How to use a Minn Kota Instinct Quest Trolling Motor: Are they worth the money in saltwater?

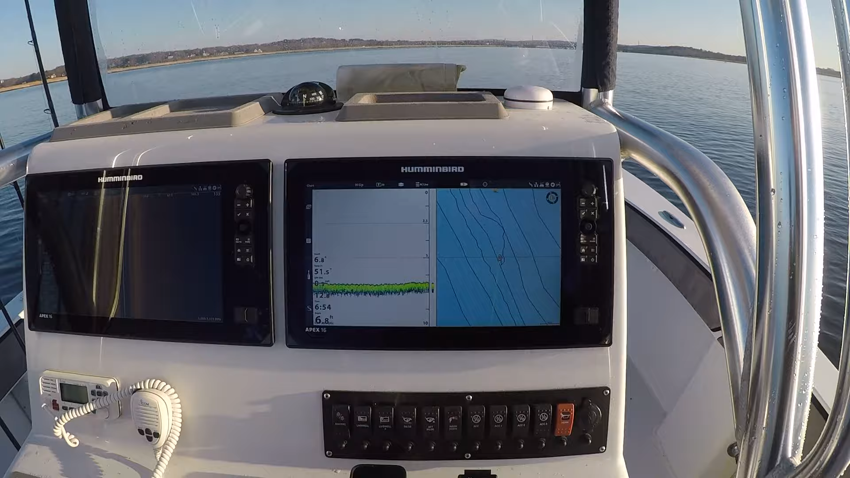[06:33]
Hummingbird Apex that is the same as on the Solex as well this
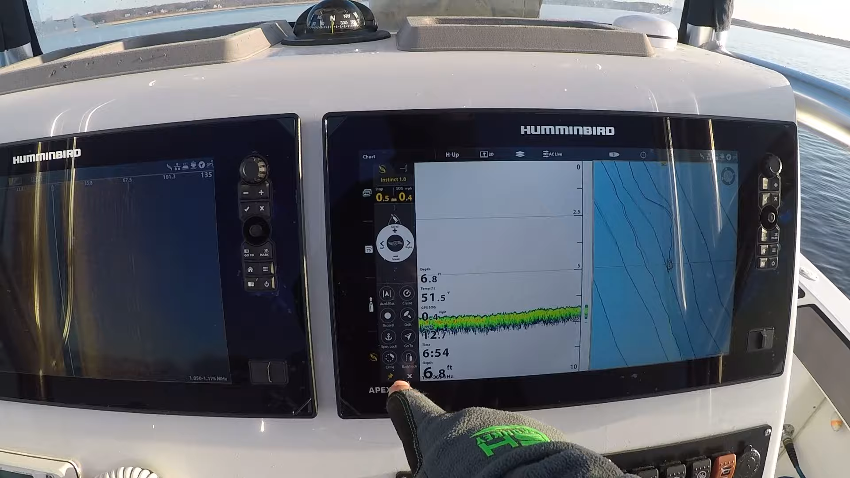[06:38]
is our trolling motor features right here so
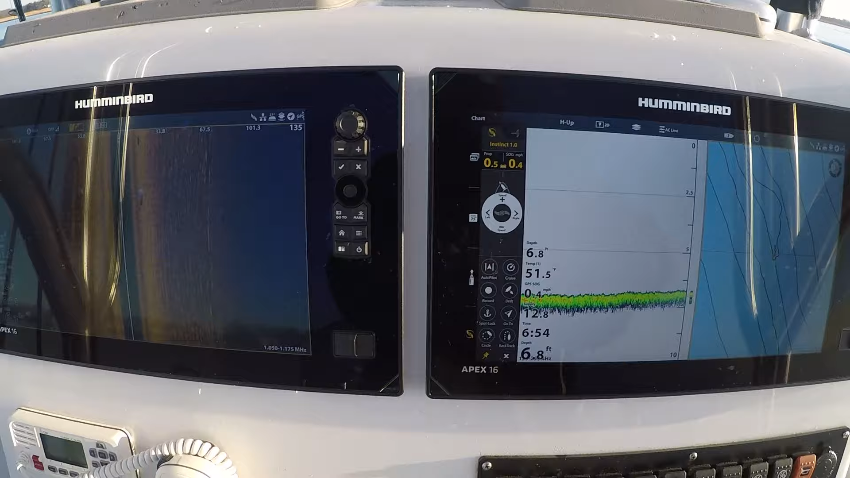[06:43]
On screen: depth 6.8 ft
all the trolling motor controls can be controlled from the unit
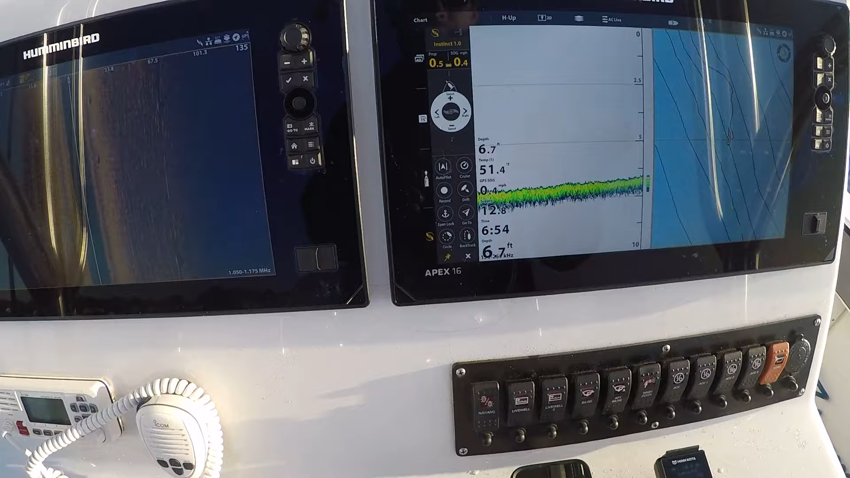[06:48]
On screen: depth 6.7 ft
I could stow and deploy from here I could trim the motor up trim it down
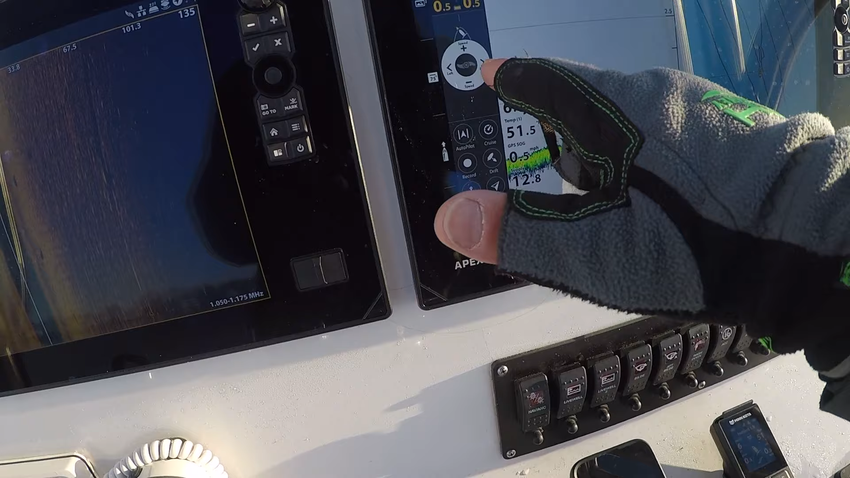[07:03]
and I just can't get over how quiet this trolling motor is I can control the boat from here
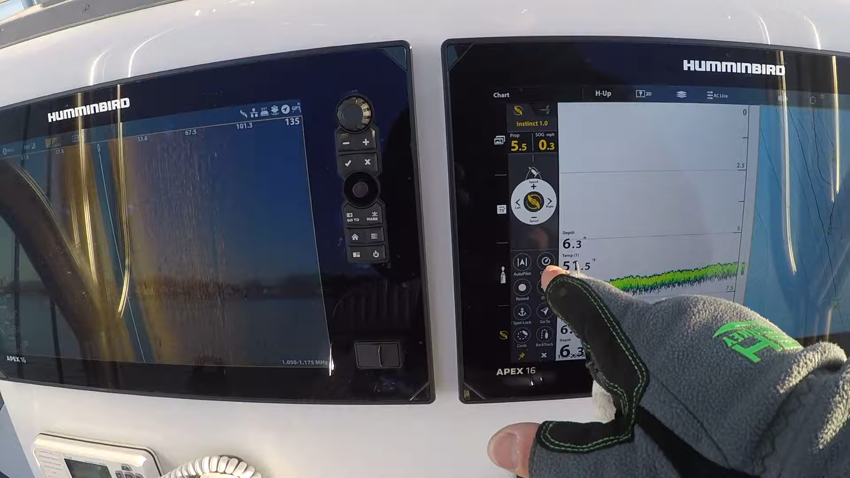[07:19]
and do all the functions from this screen we'll go ahead and stow the trolling motor from here
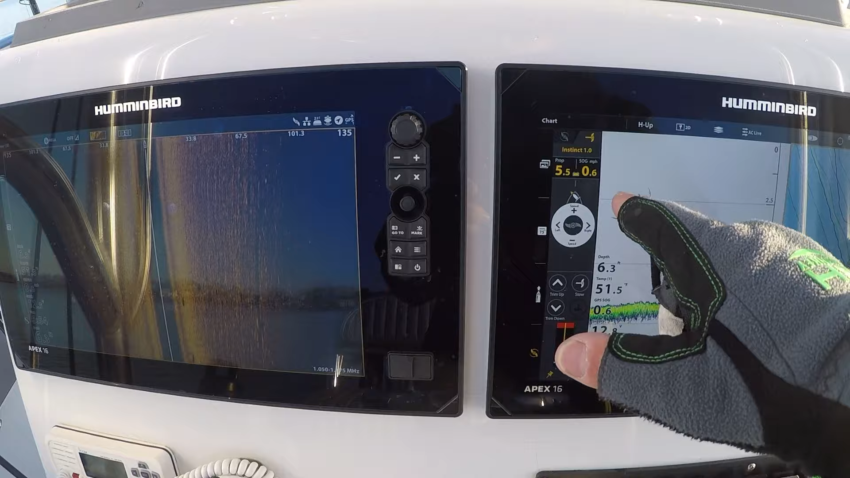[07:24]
so again this is the Minn Kota instant quest hope this video